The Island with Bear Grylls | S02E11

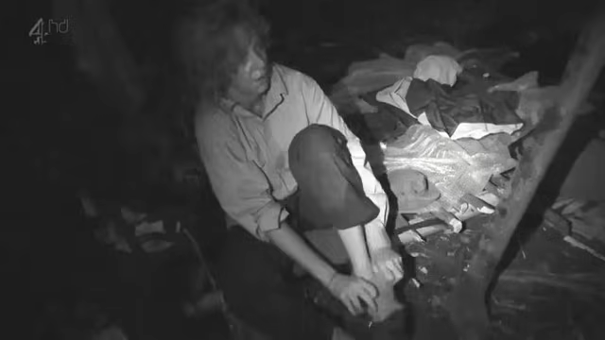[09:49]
Nobody's taken responsibility to set a fire rota, so it's left to Beth and Lauren again to keep the embers going through the night.
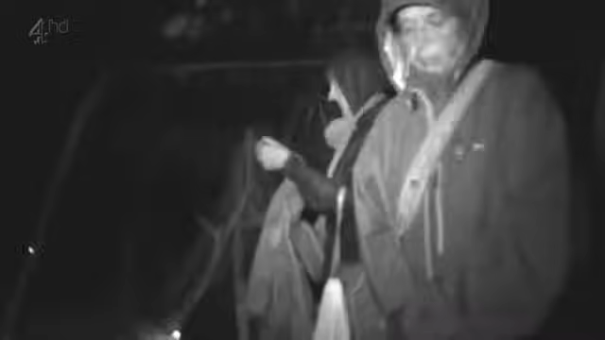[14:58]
but one of them has removed herself from the group.
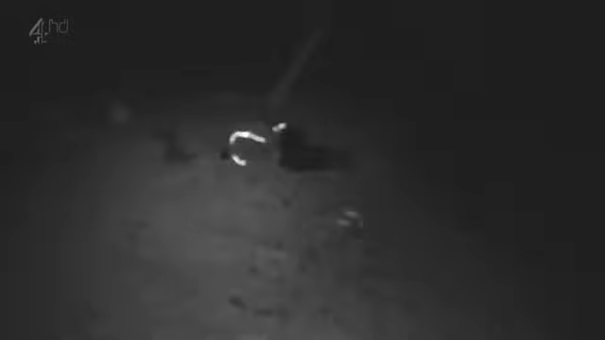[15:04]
Jamie's still toughing it out on the beach.
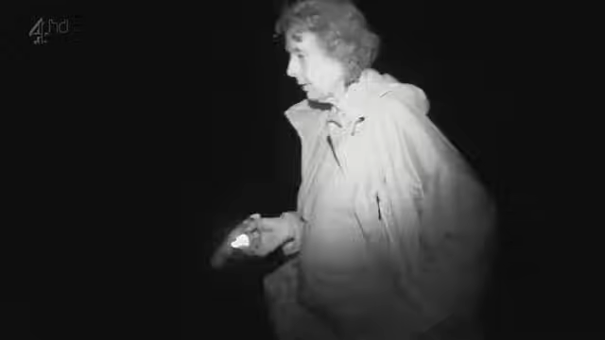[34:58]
There's a fish, there's a fish. No.